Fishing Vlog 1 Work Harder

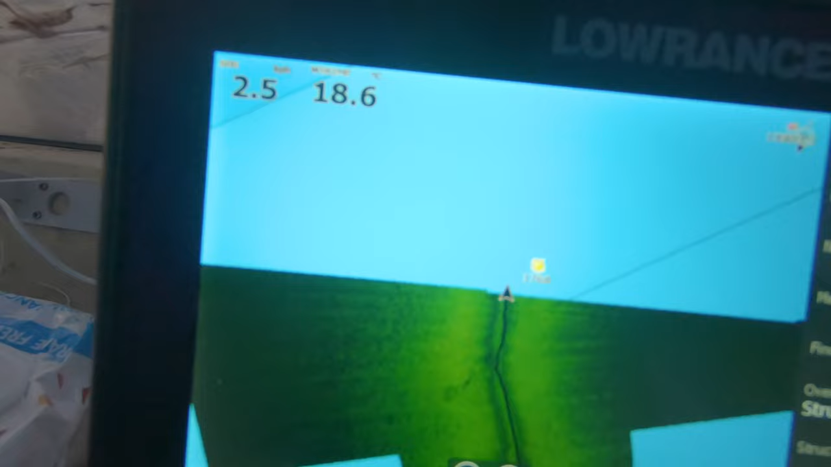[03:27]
So now I've got structure sound. Overlayer on the GPS.